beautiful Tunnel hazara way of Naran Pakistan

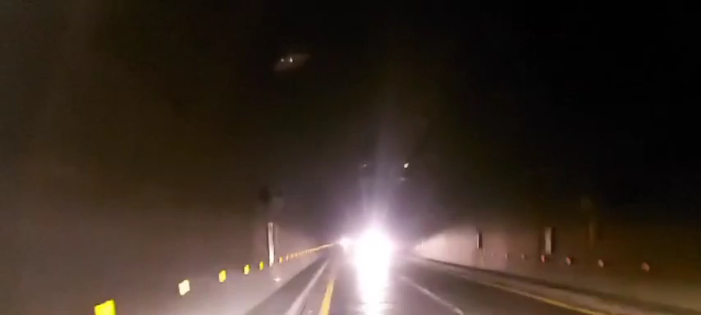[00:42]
سات کلومیٹر دی ہے تو اے بچ وقت سے آندہ ہے بچ جگہ بنی ہیں سپیس میں روشنی ماز سے بھی لائٹن شرٹا نہیں جا رہی ہیں بہرحال اے بہت ایک کارنم